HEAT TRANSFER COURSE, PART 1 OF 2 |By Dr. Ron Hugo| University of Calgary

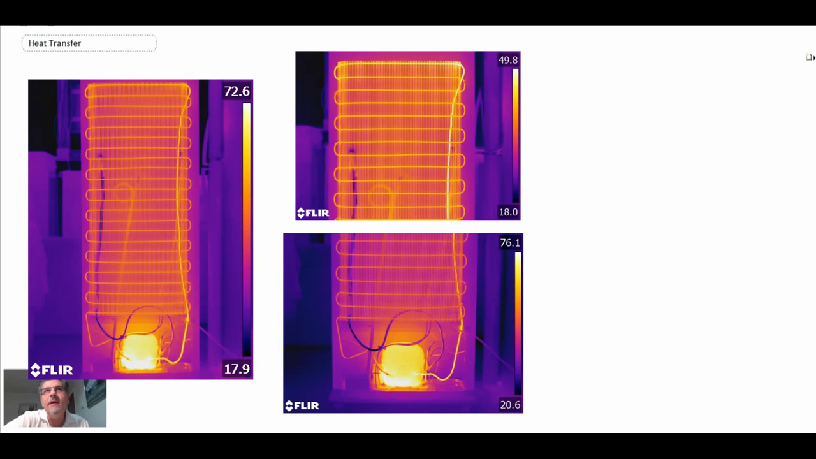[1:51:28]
have the hot refrigerant going up and then coming through the coils and that's where it rejects heat to the room now more modern refrigerators they've compacted everything into the bottom and we use
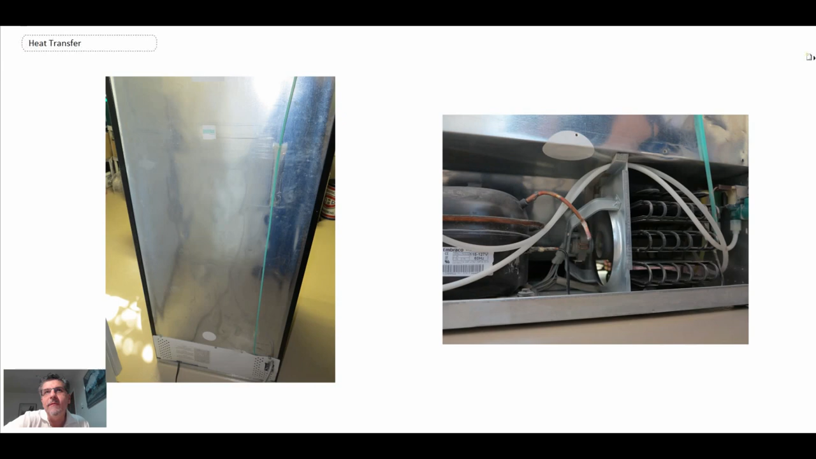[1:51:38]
force convection so there is a fan in these systems so there you can see the IR on the left the compressor is hot and then the coils are on the right and
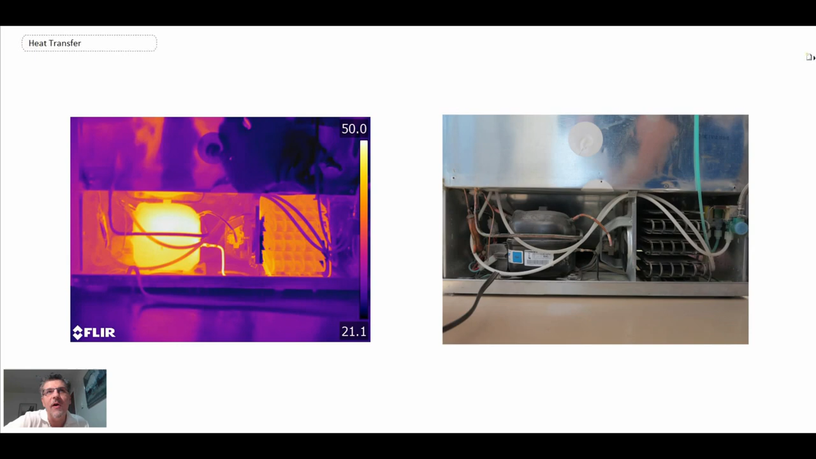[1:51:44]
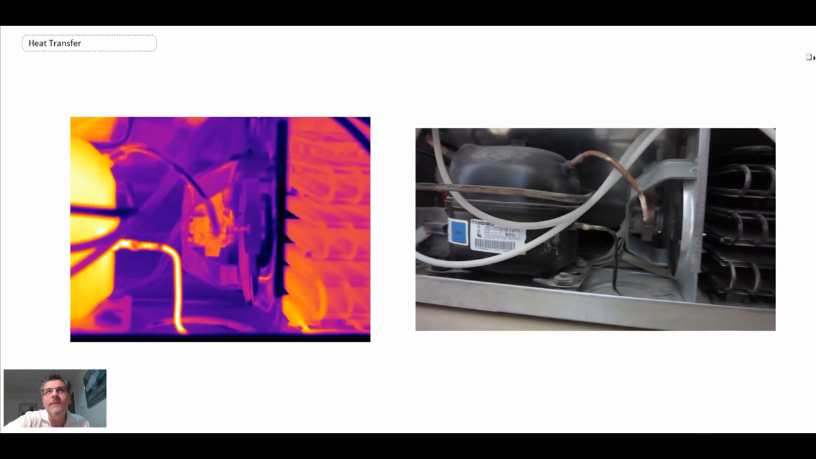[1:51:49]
there you can see the fan right in the middle and what it does it forces air to go over the coils where we're rejecting the heat from the
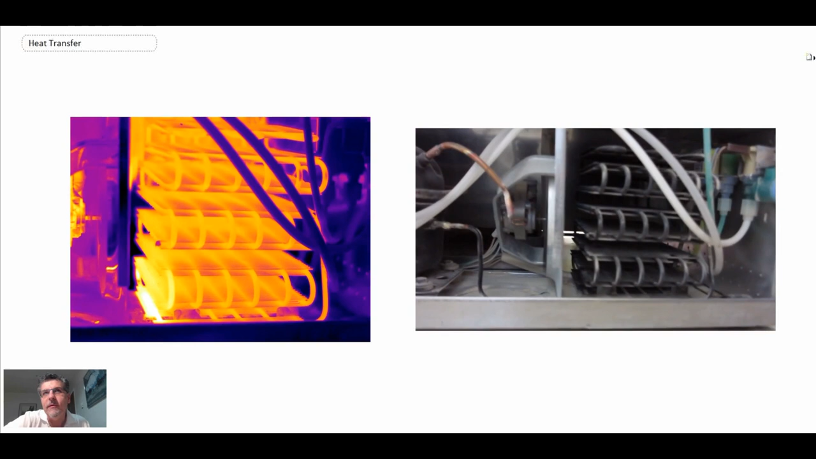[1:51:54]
refrigerant which then becomes part of this cycle for refrigeration so lots of heat transfer in your refrigerator
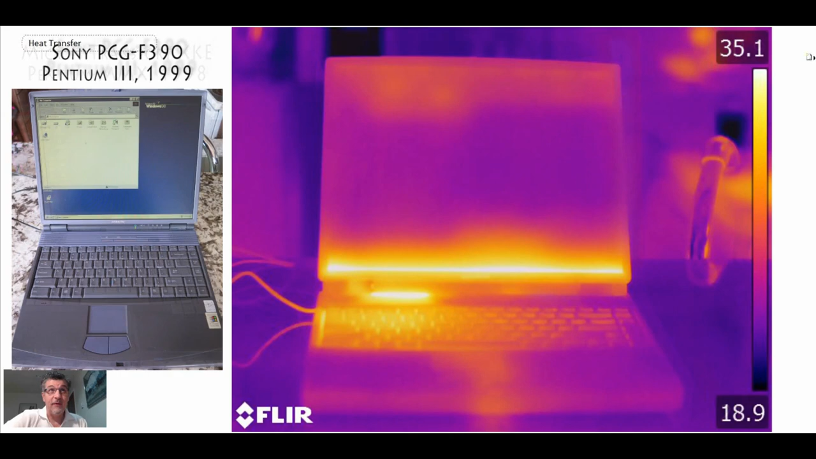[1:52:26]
thermal signature Sony with a P3 processor from 99 another
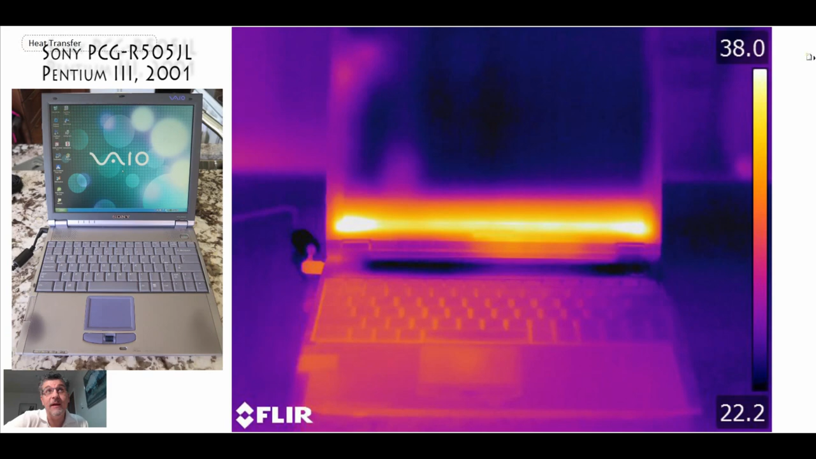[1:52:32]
Sony another P3 from 2001 another Sony this one with a Pentium M from 2005 here's another Sony this one always operates hot for some reason with an i7 and then here's another Sony that does not operate as hot so those are Sony's here's some apples Apple
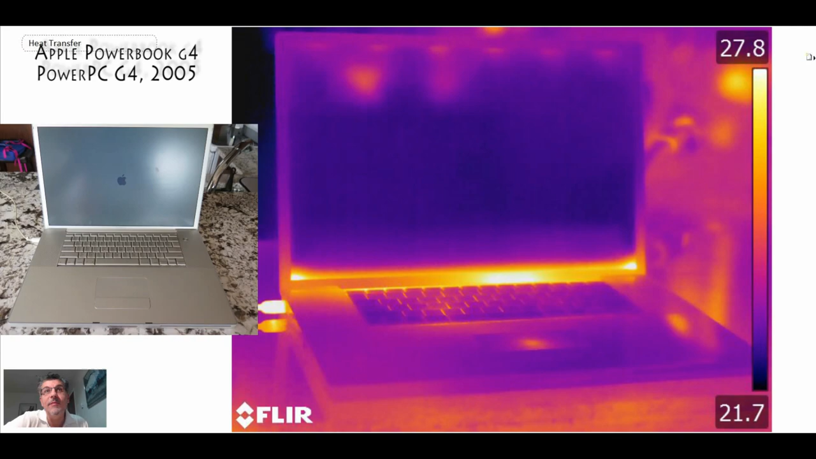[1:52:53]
manages the heat in a very different way it brings it out behind the keyboard as you can see in these images so that's a MacBook Pro and then a MacBook Pro 15 with the retina display and you can see where the heat is dissipated and this is an older Dell but I like this one 2002 for the reason that I have a motherboard and so we can take a look at what's going on on the
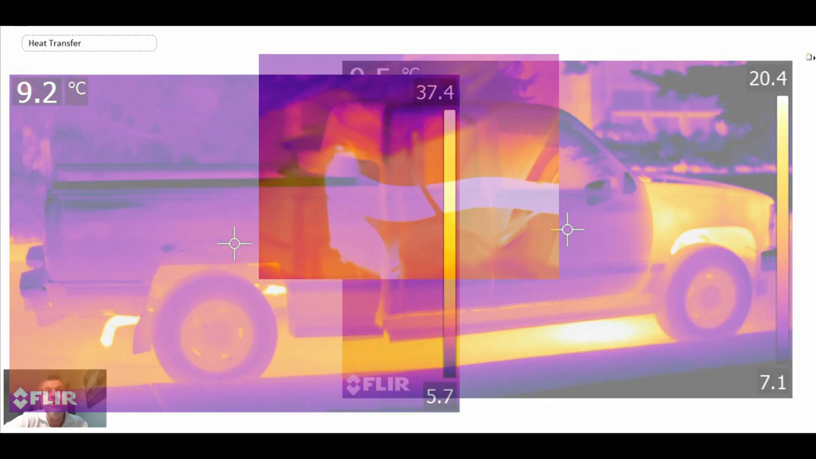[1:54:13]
transportation we're going to begin this this is a chevy pickup truck you can see the engine is hot the exhaust pipe is hot this is looking at the engine on the inside of the engine with the
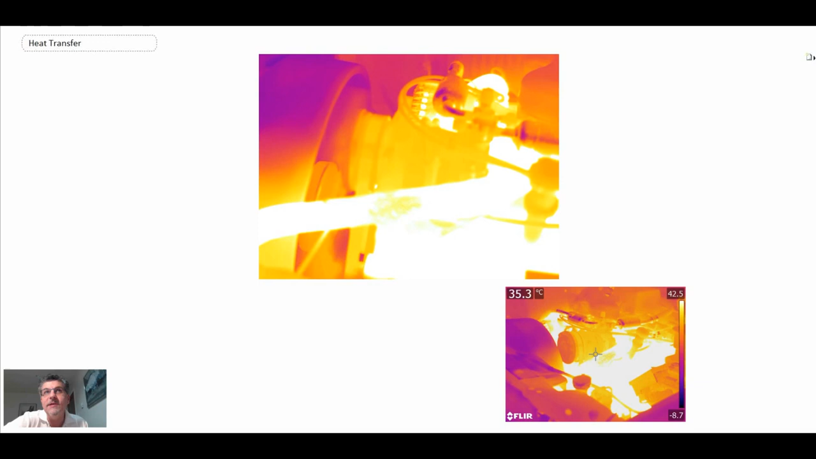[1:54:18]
On screen: spot 35.3°C
engine running that's the radiator hose going to the engine block and a lot of
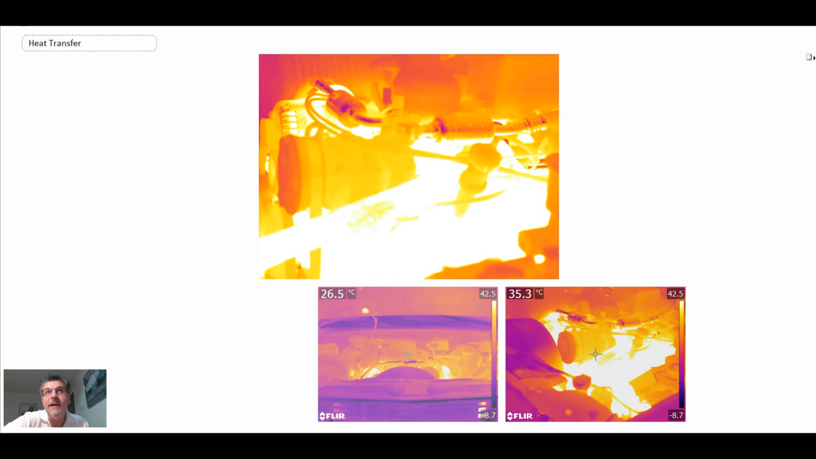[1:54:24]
heat the only thing that's cool in there is the air conditioning compressor which is on the top in the middle as well as the inlet air duct you can see that that's a little cooler but everything else is very very hot including
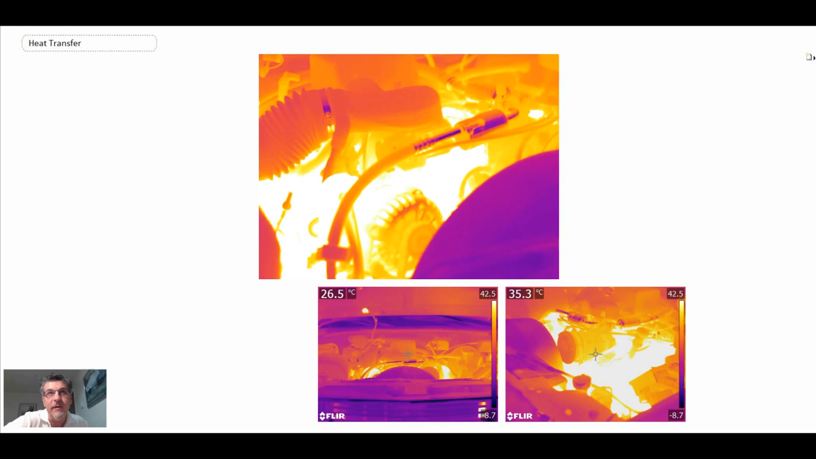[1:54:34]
the alternator looking where does that energy go well it propels the car and also goes out
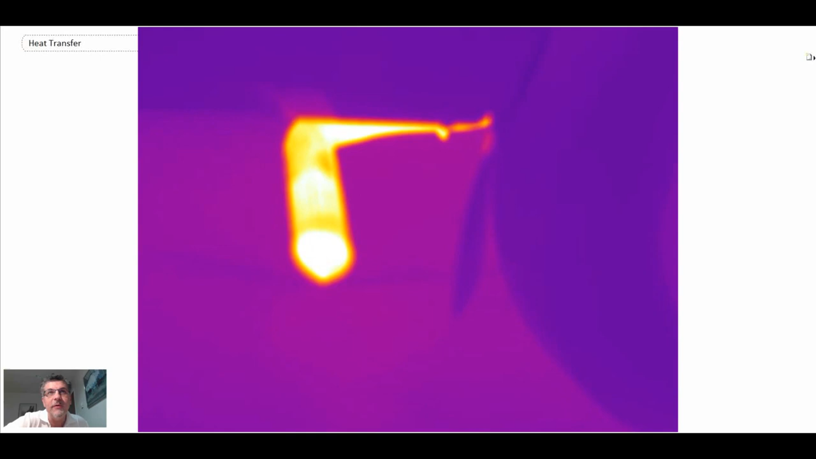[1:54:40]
through the exhaust and so there you can see the exhaust pipe products of combustion or heat co2
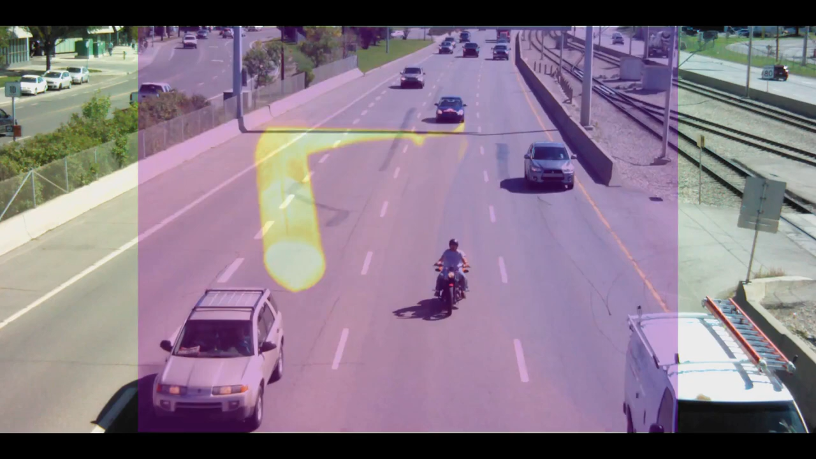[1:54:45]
and water vapor as we could see there these are vehicles in transit
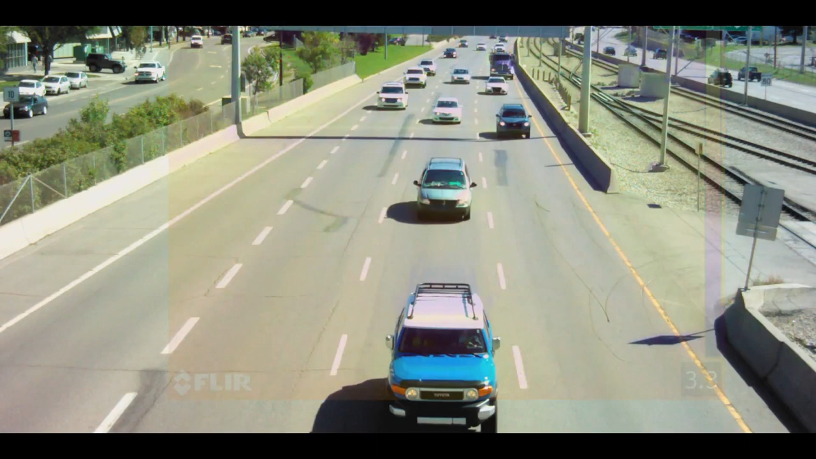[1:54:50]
and so here we can see there are different thermal signatures for many different types of vehicles there you have a big semi trailer and it has its exhaust pipes when you look at the exhaust from the back sometimes you see dual exhaust manifold sometimes you see just a
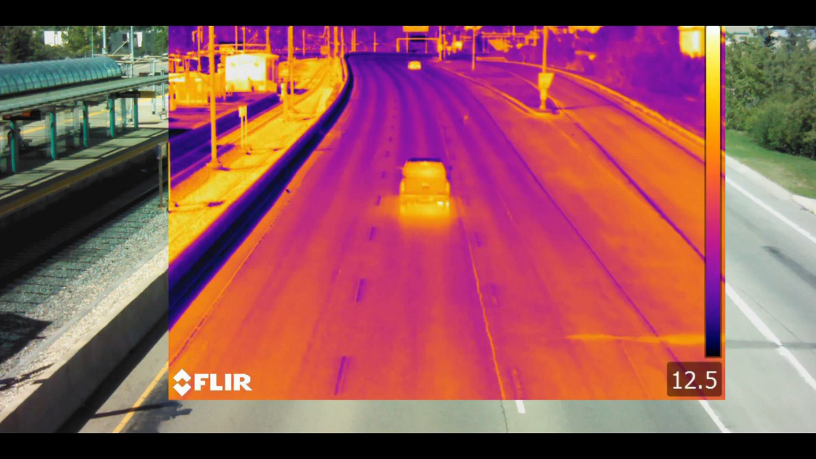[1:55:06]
single exhaust manifold with the hot spot on the back of the car and then these are cars in traffic so on the left we have stop and go traffic on the right we have free flow and you can see in stop and go that the cars are getting hot because they don't have as good of
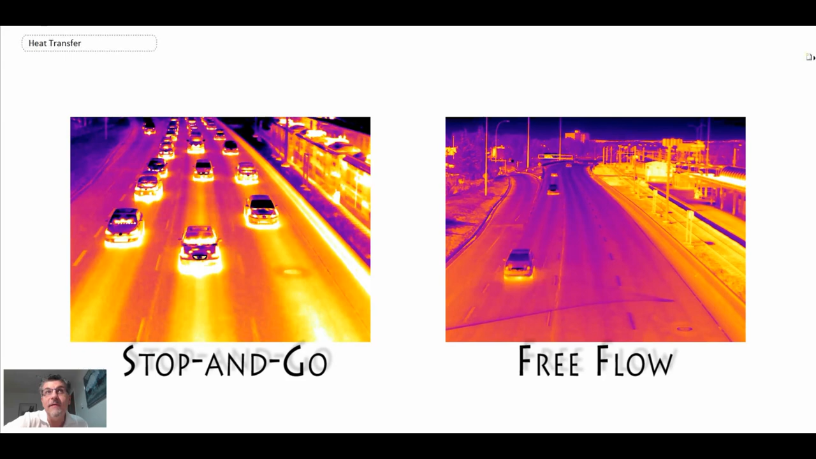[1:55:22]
a convective heat transfer as they've been designed for and that's why they're operating very hot as they drive by and stop and go going now this is an aircraft this is a dash eight landing
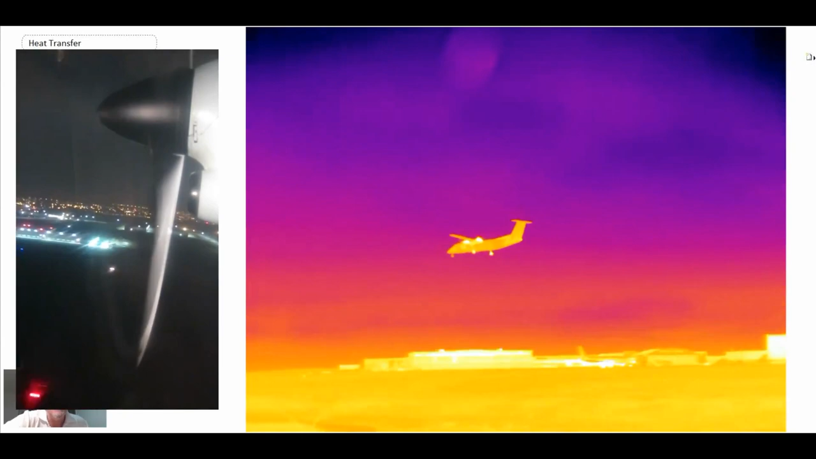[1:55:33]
in Calgary and you can see the turboprop engine a lot of heat there and then on the left we can see the blade